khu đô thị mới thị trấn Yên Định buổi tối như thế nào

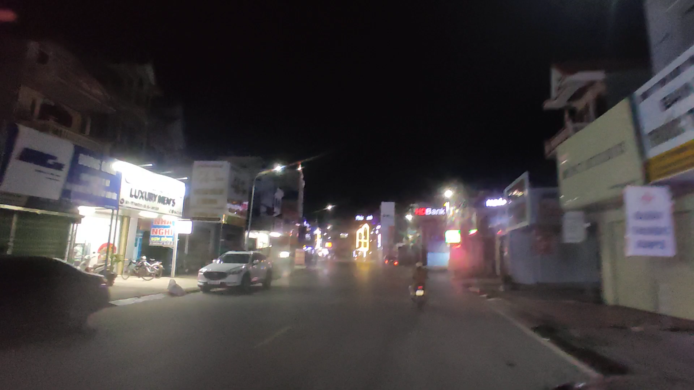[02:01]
Thị trấn Yên Định. Đây là trung tâm thị trấn Yên Định. Mọi người cùng tôi đi trải nghiệm thị trấn Yên Định vào buổi đêm.
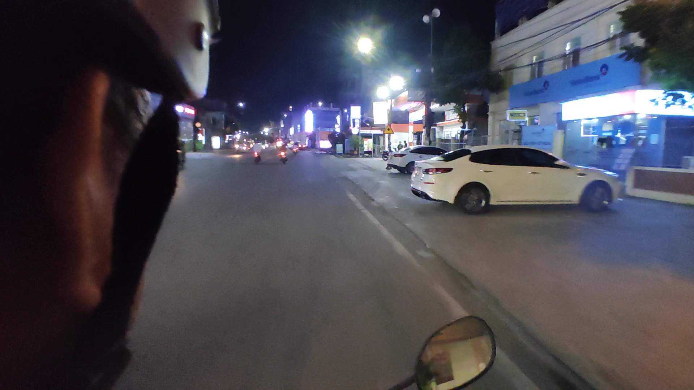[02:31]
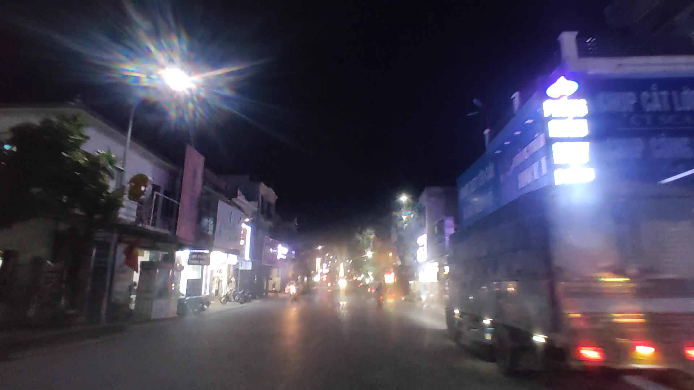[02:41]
Đến cầu Yên Định rồi. Trung tâm văn hóa. Anh mình thì ghé vào chỗ nào uống nước đây?
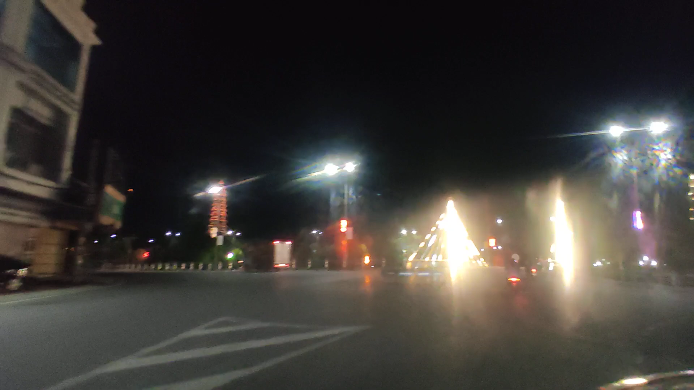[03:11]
Trung tâm thị trấn Yên Định nhé.